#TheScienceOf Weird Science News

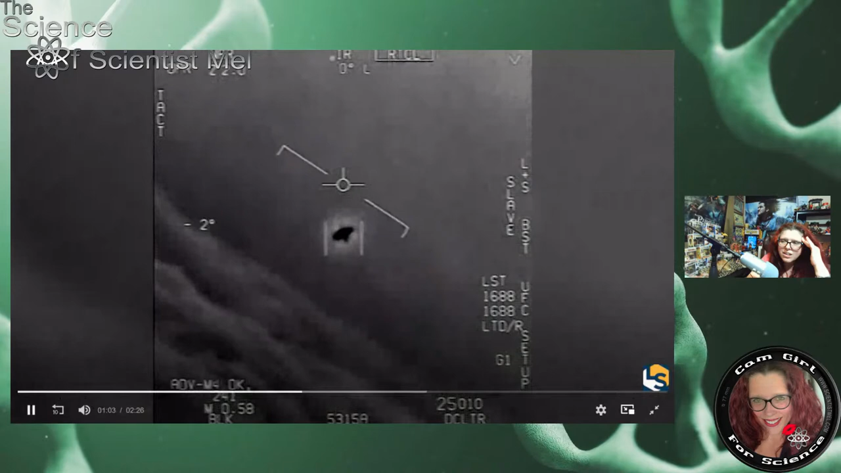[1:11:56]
NASA, that's not our LNS, though, is it? It's not. That is an LNS, dude. Well, if there's a... Look at that thing! It's rotating.